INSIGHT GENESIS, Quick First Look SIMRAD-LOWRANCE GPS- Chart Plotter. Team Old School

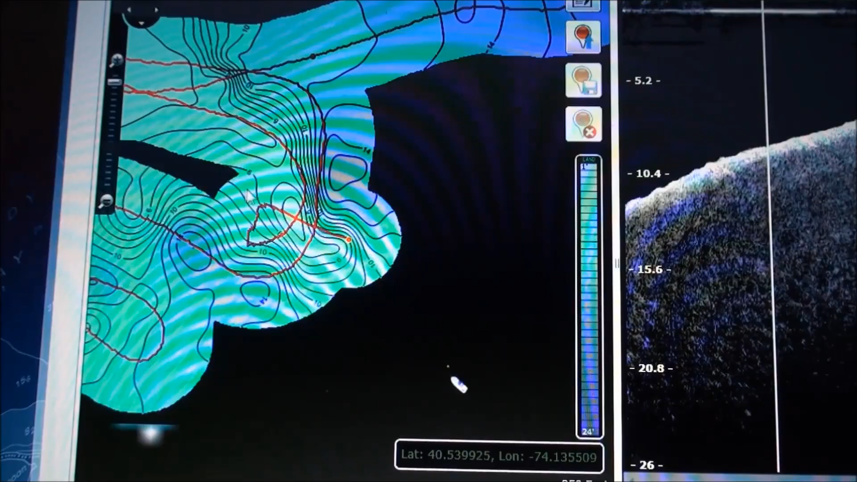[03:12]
plan my fishing trip before we even get on the water
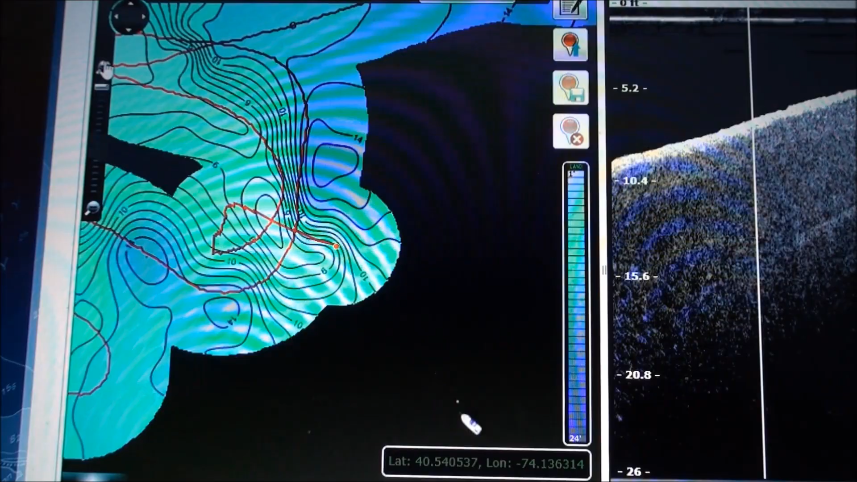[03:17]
and this is us moving there's the red dot that that was the track we took and it will save it and every time I want to add more and more I'll just hit merge trips and it'll build on this map and you don't have to go out there and cruise and build a map just hit record just put a card in your
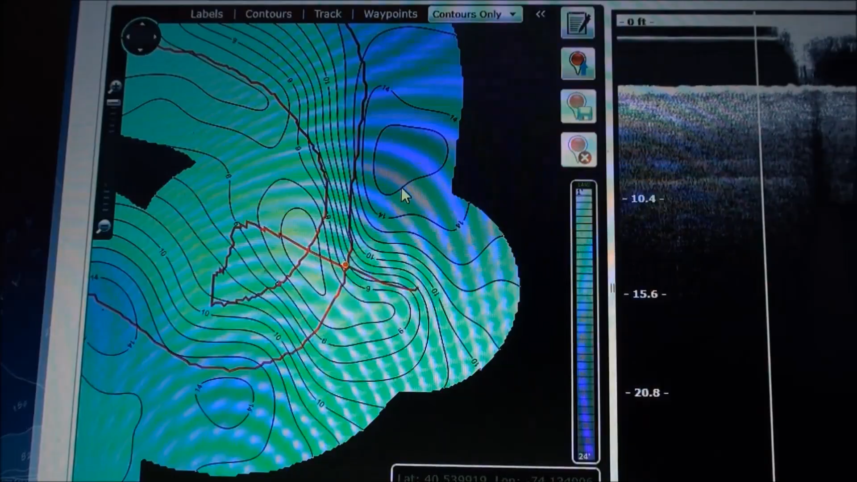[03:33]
machine hit record when you go fishing it'll do its thing once you get up on plane it'll stop recording you drop off plane and go under I think it's eight miles an hour or six miles an hour it'll automatically start
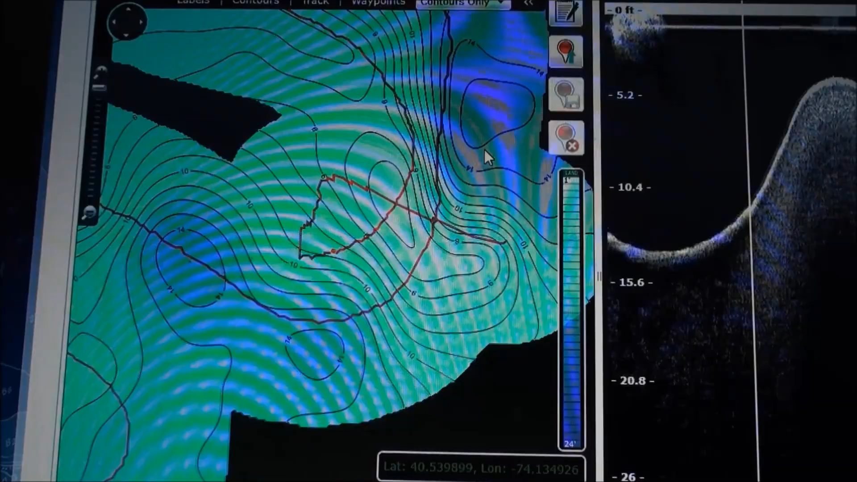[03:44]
recording again look at that wicked hump right there and you can see we just came across that hump see you coming across the white areas is getting higher and
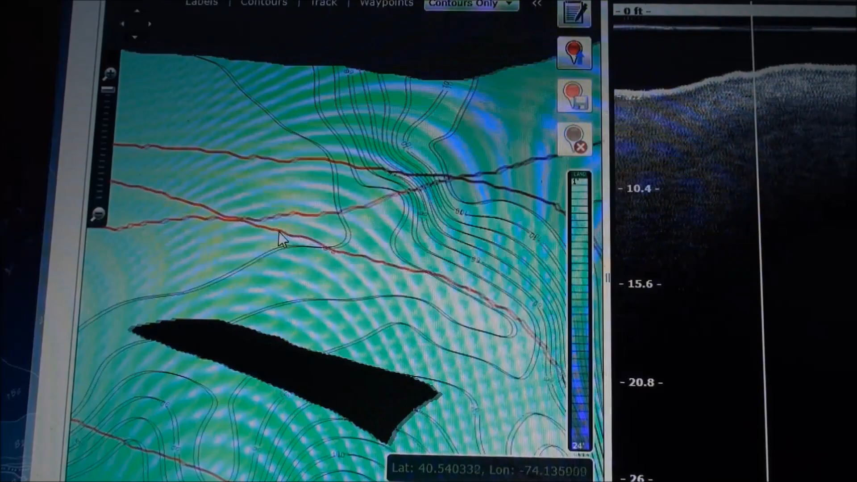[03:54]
higher on top of this hump is just two feet of water look at that it's just two feet of water right there
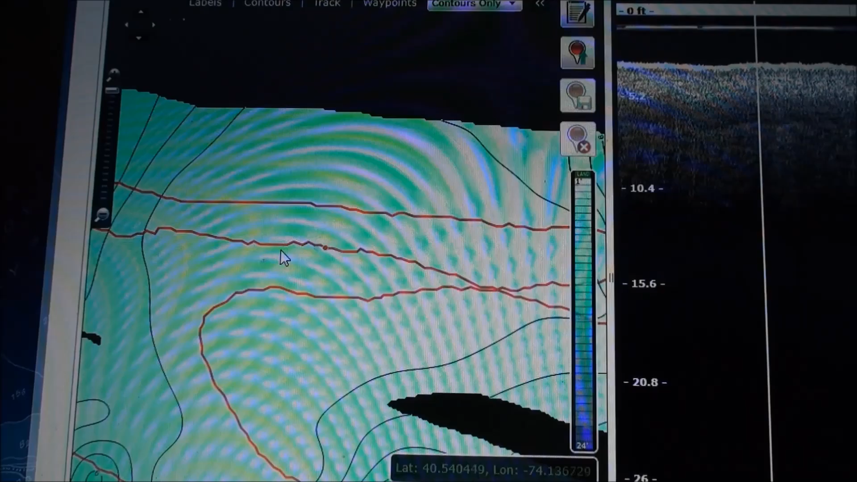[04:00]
and as we come right here you'll see you'll start to drop off again there's the drop off
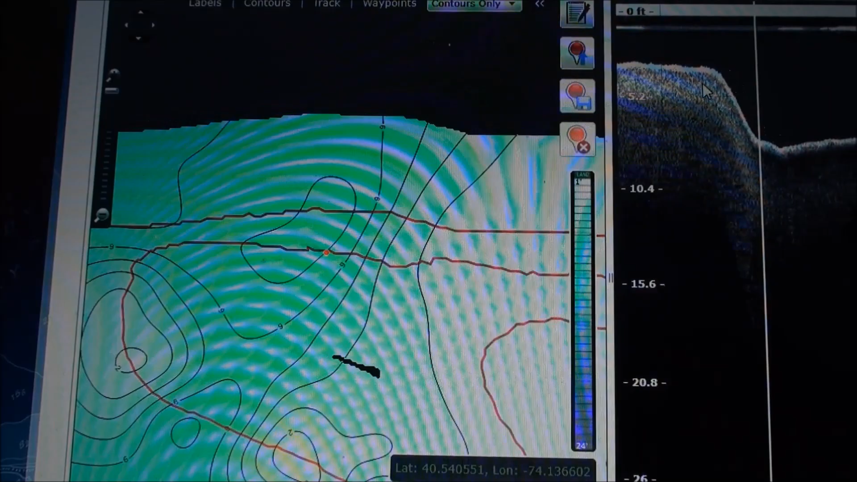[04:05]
right there there's even underneath there coming across the